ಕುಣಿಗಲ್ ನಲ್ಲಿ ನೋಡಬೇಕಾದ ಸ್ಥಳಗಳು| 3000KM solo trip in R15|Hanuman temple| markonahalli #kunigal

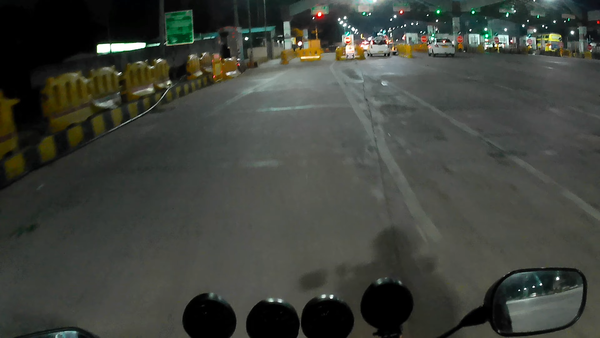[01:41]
ಇದು ನೋಡಿ, ನಮ್ಮ ಇಂಟರ್ನ್ಯಾಷನಲ್ ಏರ್ಪೋರ್ಟ್ ಇದೆಯಲ್ವಾ, ಇದು ಸೆಕೆಂಡ್ನೇ ನಮ್ಮ ಟೋಲ್ ಗೇಟ್ ನಮ್ಮ ಜರ್ನಿಯಲ್ಲಿ ಇವತ್ತು.
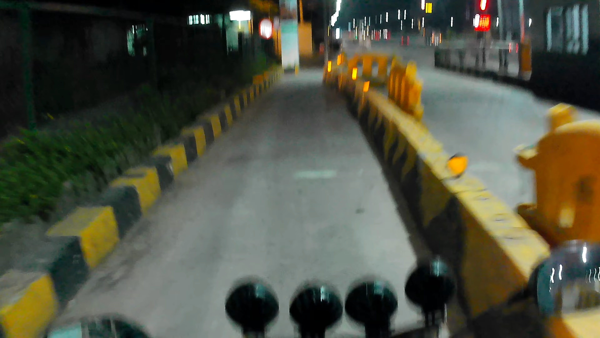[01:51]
ಬರೀ ಏರ್ಪೋರ್ಟ್ ಹೋಗೋ ಗಾಡಿಗಳೇ ಜಾಸ್ತಿ ಇವೆ ರೋಡ್ಗಿಂತ.